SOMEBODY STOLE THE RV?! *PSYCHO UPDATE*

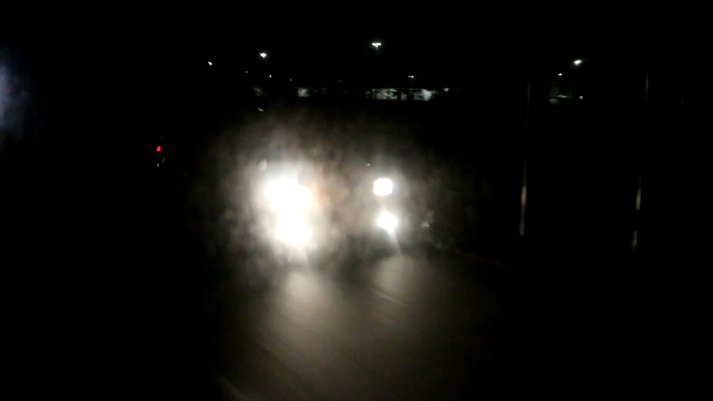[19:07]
Wait. Bro? What? Dude, there's like two bro, cars. Bro, there's so many cars. Dude, Tom, I think we're on the highway.